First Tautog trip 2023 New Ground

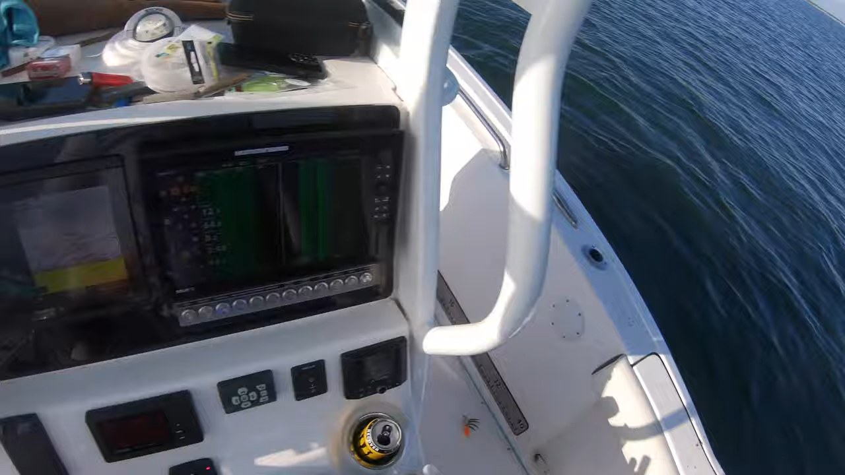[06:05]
Probably a monster sea bass, another one. Because they're all over the screen.
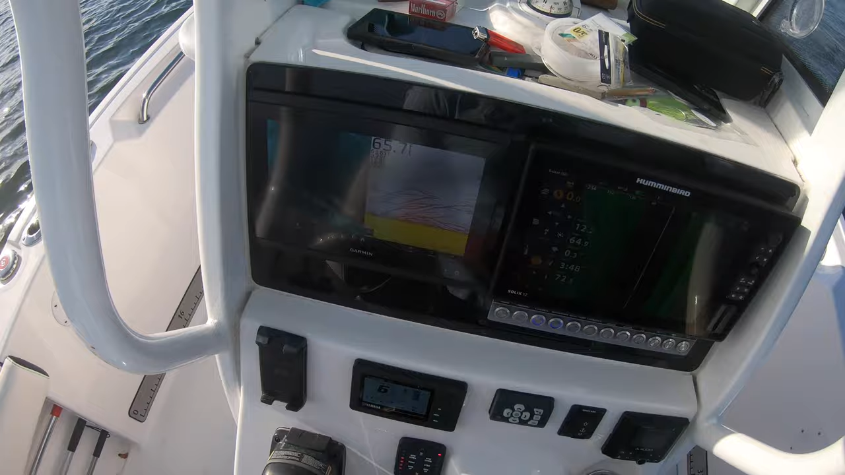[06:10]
Monsters. Another monster. Dude, there's big sea bass here. Right?